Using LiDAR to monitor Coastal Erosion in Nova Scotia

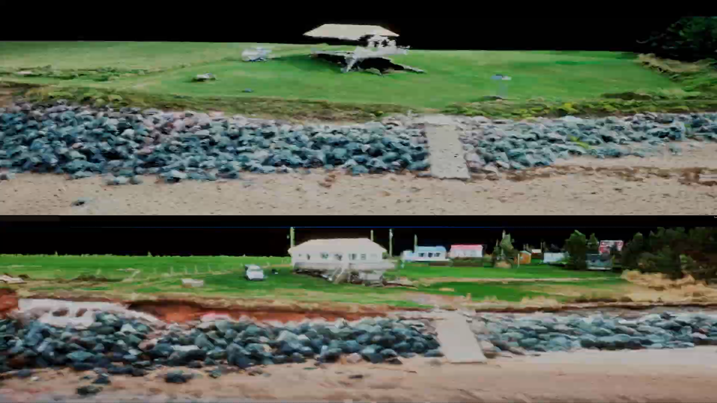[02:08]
We can clearly identify the areas of the coast that have been eroded and plan accordingly to protect against future storms.